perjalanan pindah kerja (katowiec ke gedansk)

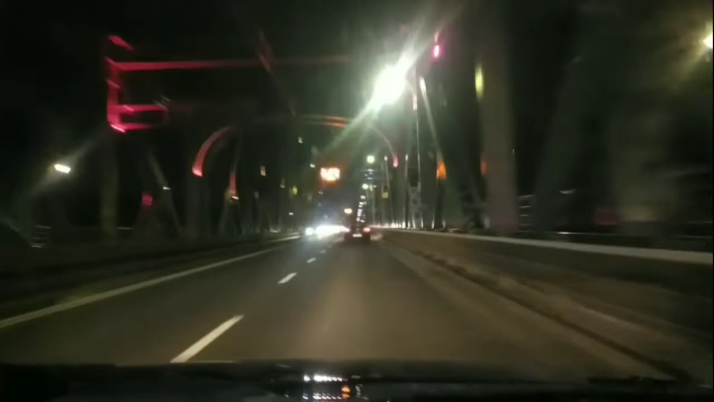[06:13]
Jembatan Pelangi. Masuki baca ini ya, lihat dah saya. Ini jembatan panjang sekali ini di Toron ini. Halo santai bro. Malam minggu ini, ngomong-ngomong malam minggu, aduh melancong kemana ini. Dari Katowice sampai ke Toron. Nanti mampir ke tempat temen apartemen dulu, kita kerja ya Gia.